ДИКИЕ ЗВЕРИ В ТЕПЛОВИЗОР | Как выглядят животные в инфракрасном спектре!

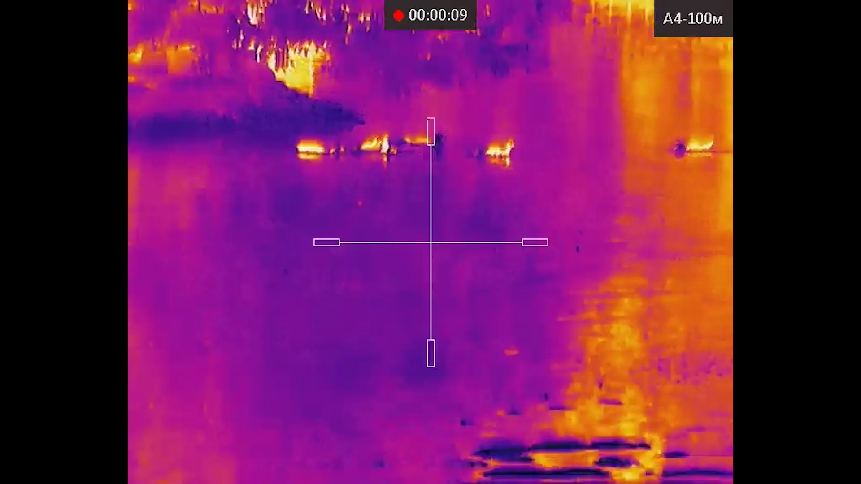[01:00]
с уточками которые мы видим вот можете понаблюдать здесь разные дистанции для наблюдения есть
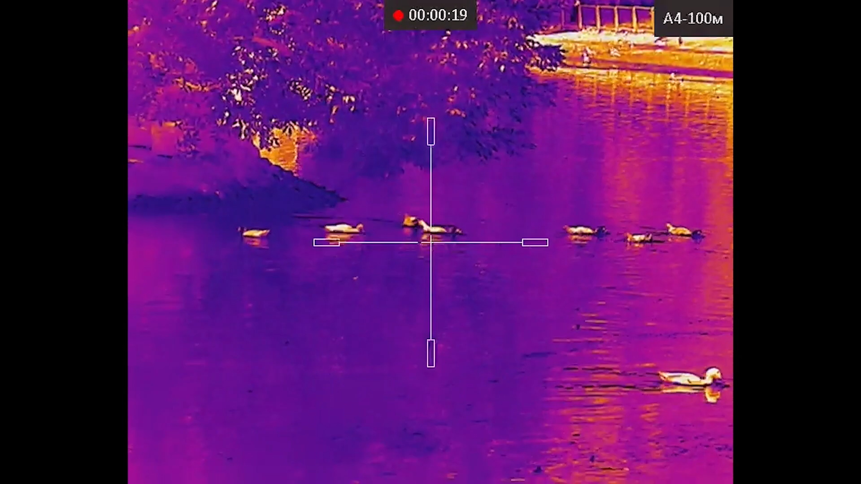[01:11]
плавают как одиночные уточки так и группами
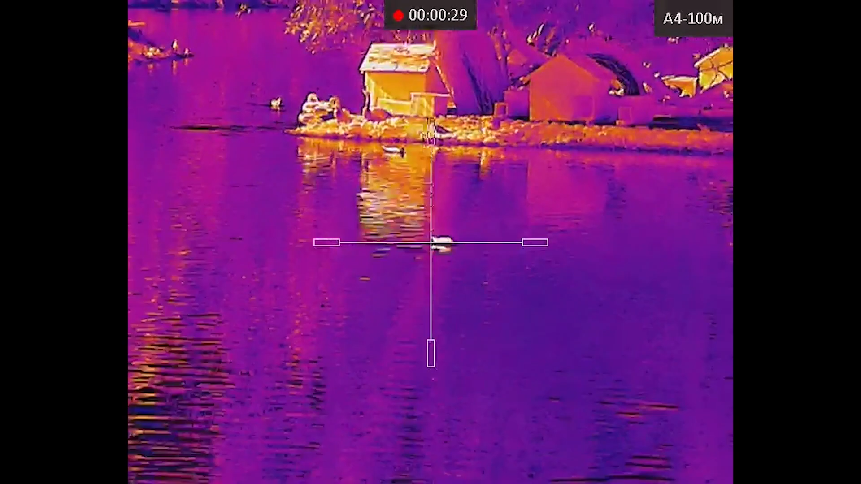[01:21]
вот там мы видим вдалеке домика рядом с ними такие черные пятна это фламинго до них метров 300 350 их очень неплохо видно вон они ходят можем сейчас
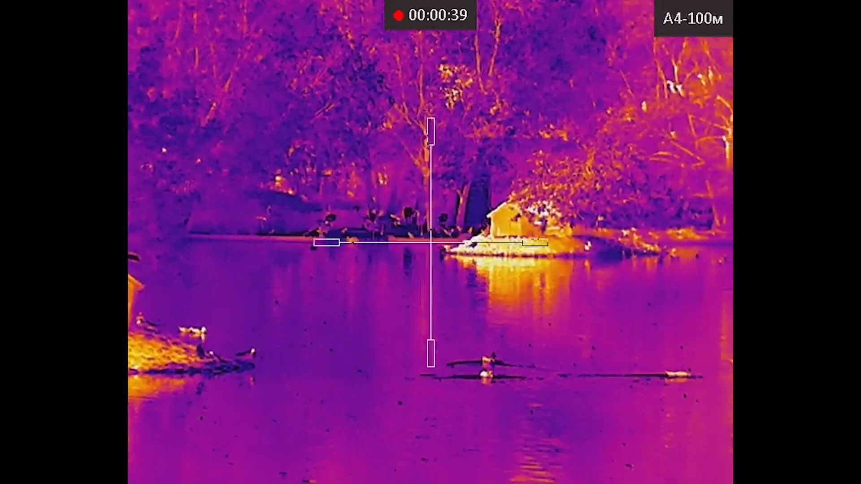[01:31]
приблизить их на цифровом зуме посмотрим
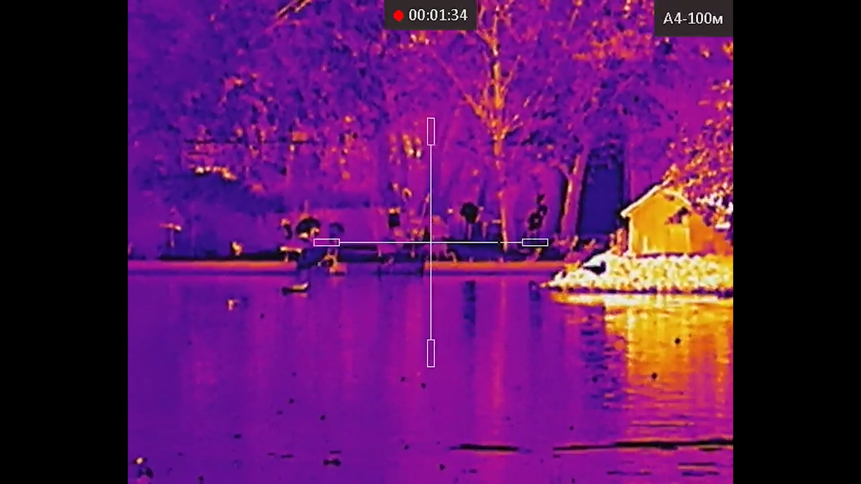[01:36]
ну конечно цифровой зум это так
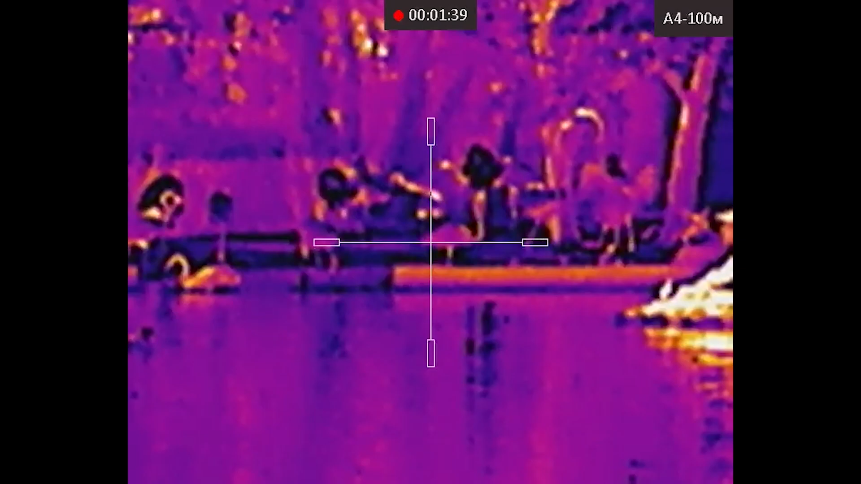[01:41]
себе такая сразу пикселизация возникает
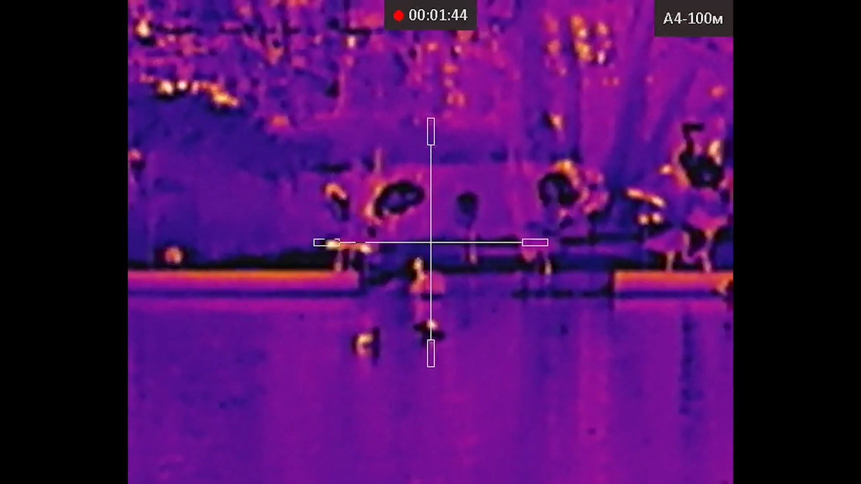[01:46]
не очень вот это максималка
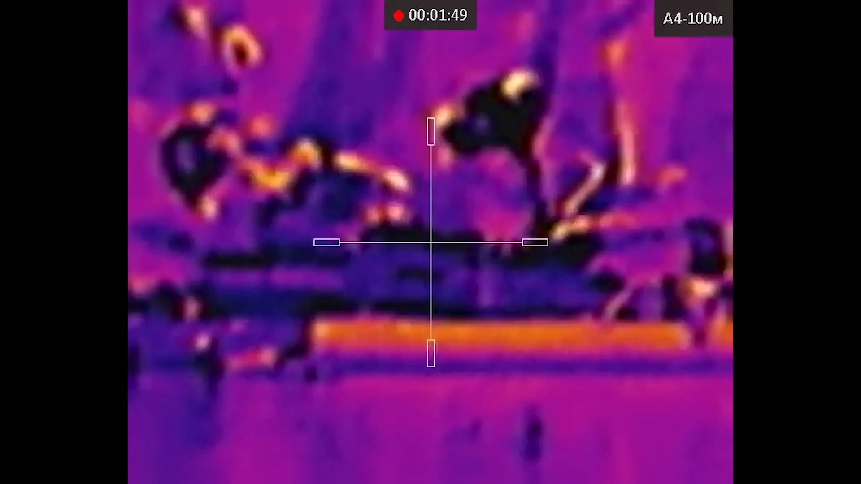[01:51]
все трясется сразу вот так поприятнее конечно когда
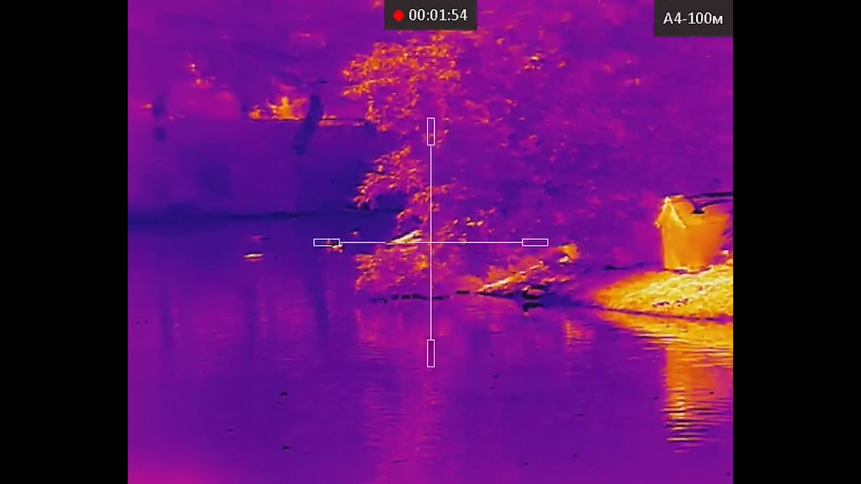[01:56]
отдаляешь на этом суточками мы
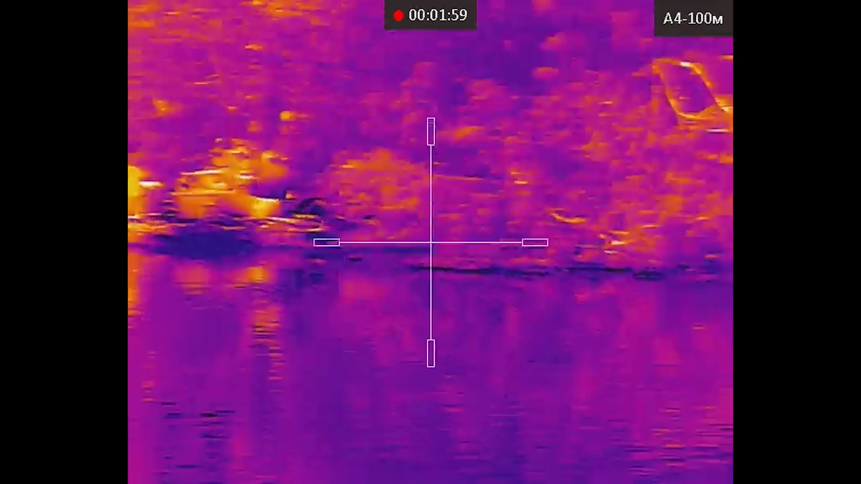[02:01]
закончим а сейчас покажу вам еще режимы которые есть
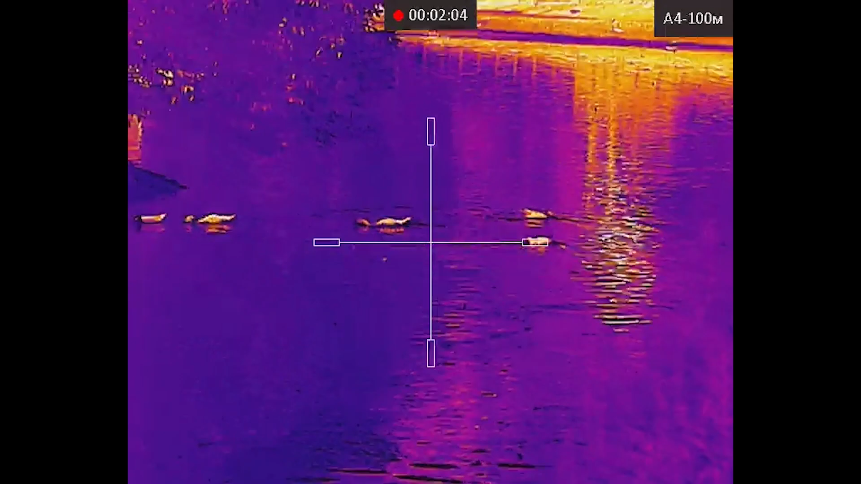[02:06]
на арконе вот это красный горячий можете посмотреть
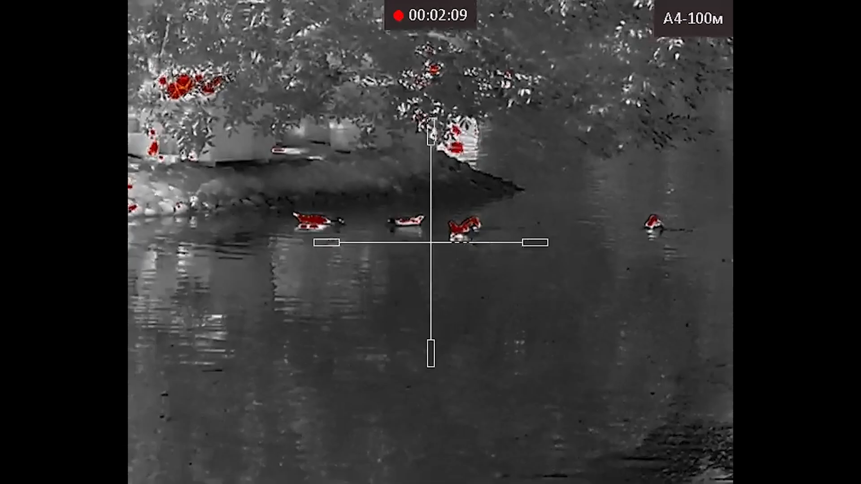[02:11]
вот выделяются уточки все нагретые объекты сильно
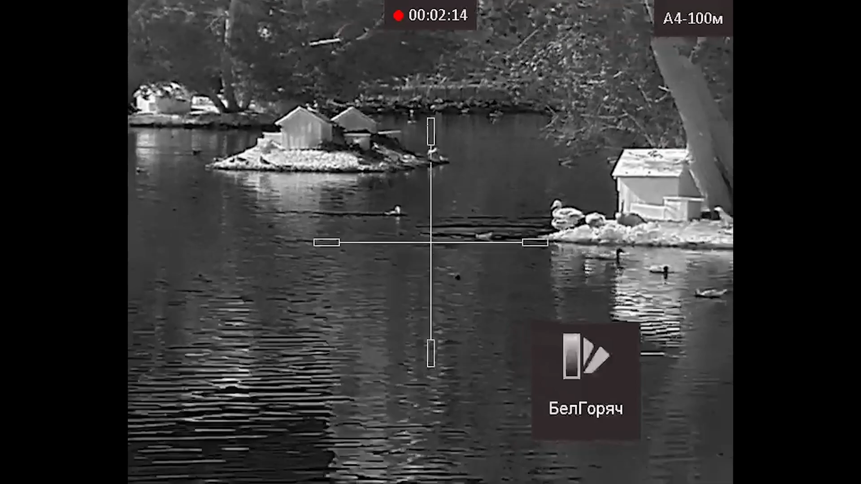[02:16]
белый горячий просто как черно-белая картинка
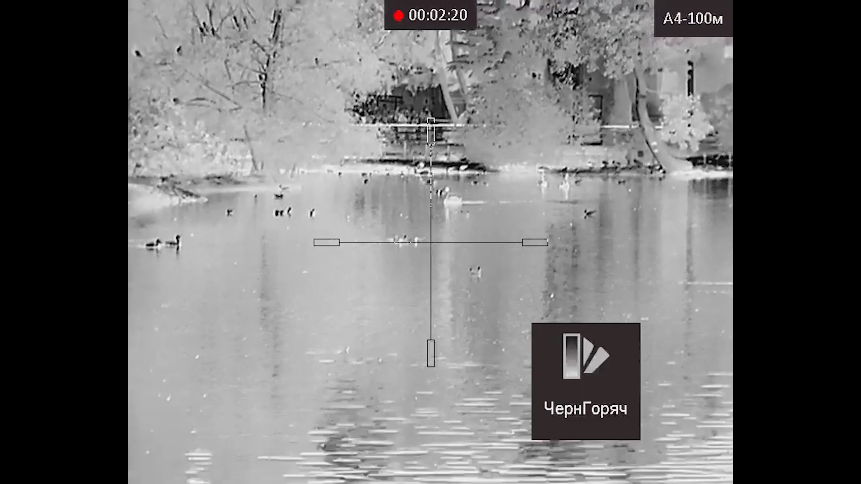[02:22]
черный горячий инвертировали он там лебедя видно
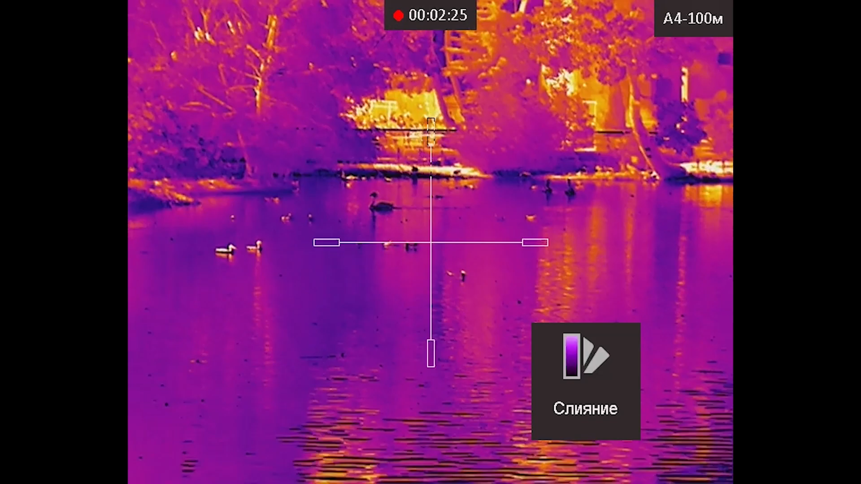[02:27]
ну это мой любимый слияние цветная картинка он как-то прям
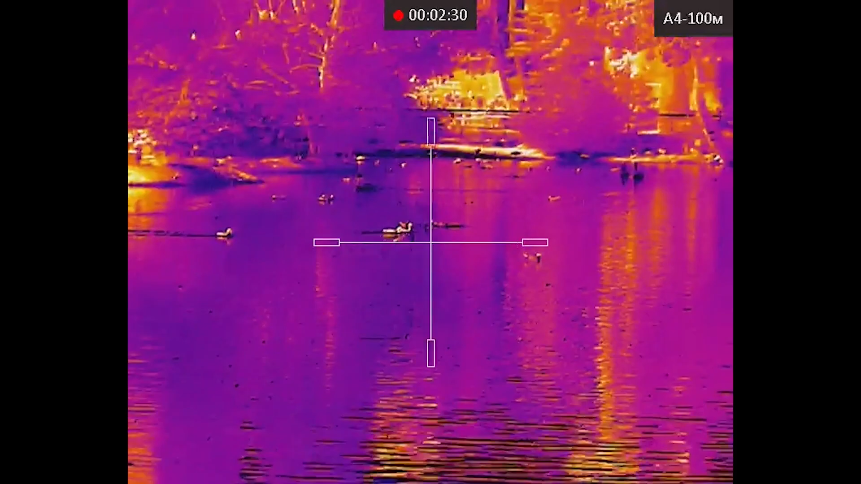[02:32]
интересно выглядит так
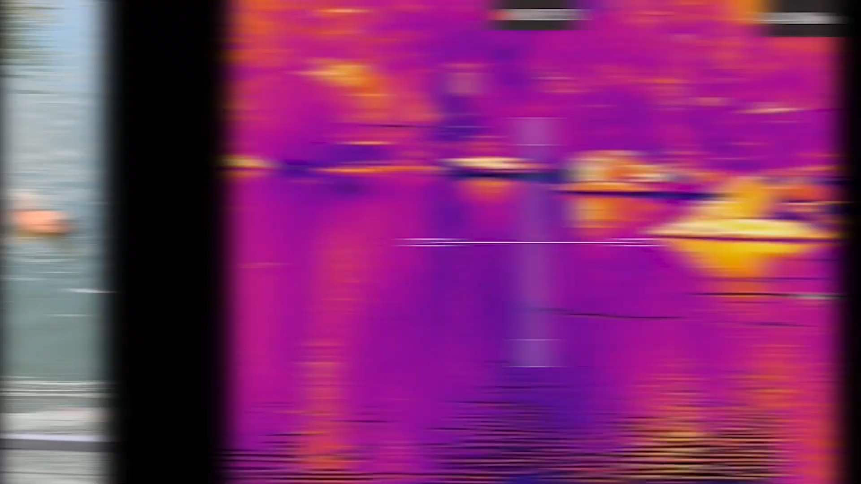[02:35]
чуть-чуть приблизились
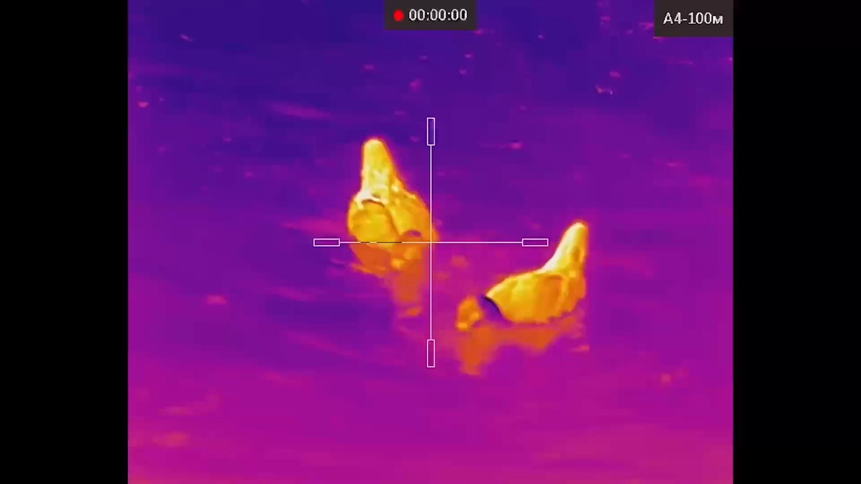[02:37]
к водоплавающим чтобы посмотреть на детализацию